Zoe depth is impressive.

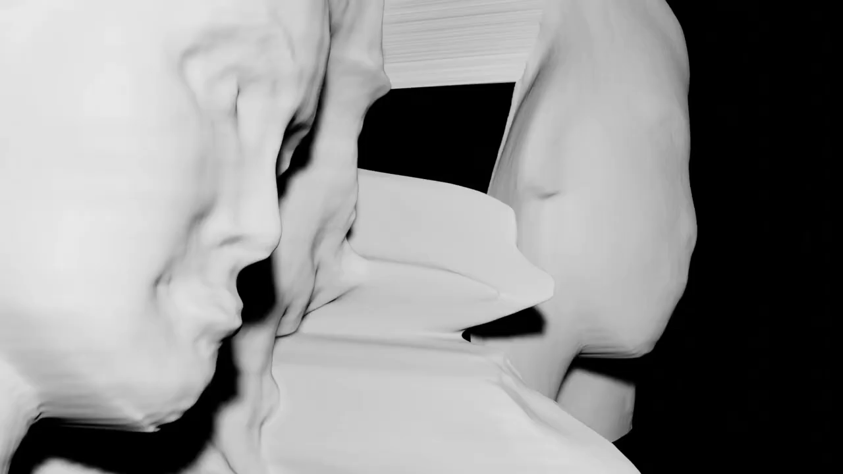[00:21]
kind of create these 3d faces that are moving around this isn't face rigging this isn't like you're not putting a mesh onto the face this is just guessing how far each pixel is away mono depth has had a really big like temporal